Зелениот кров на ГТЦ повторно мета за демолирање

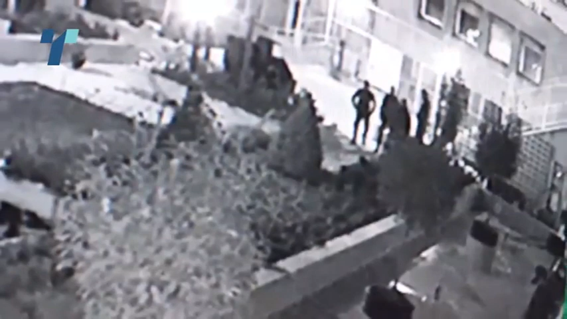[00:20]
Како што може да се види од снимките на безбедностните камери, кои ги објави градоначалникот Шилегов, непознатите сторители, около 1 часот по полноќ, облечени во црна гардероба и капи, биле фатени и спречени од обезбедувањето на ГТЦ да го демолираат зелениот кров, по што го напуштиле местото.